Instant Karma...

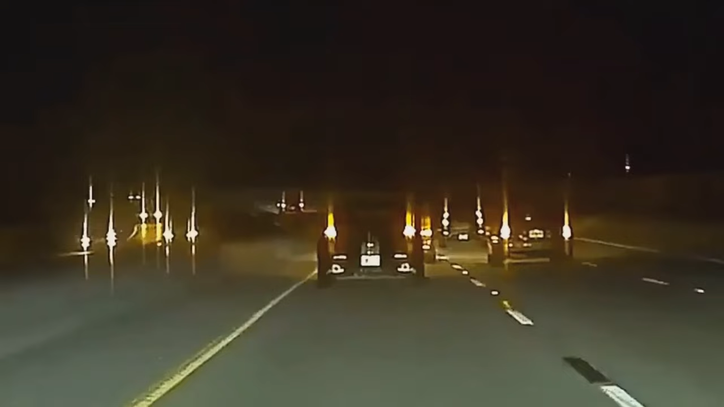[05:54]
A doofus nearly sideswipes an undercover cop and instantly pays the price for it.
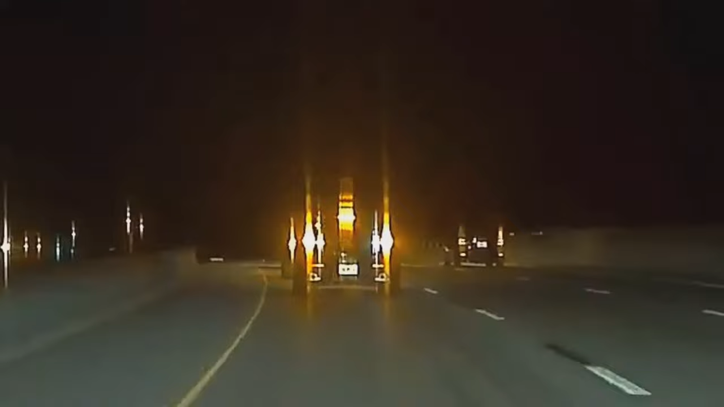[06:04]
Bad timing for the driver who blew off a school bus stop right in front of a cop.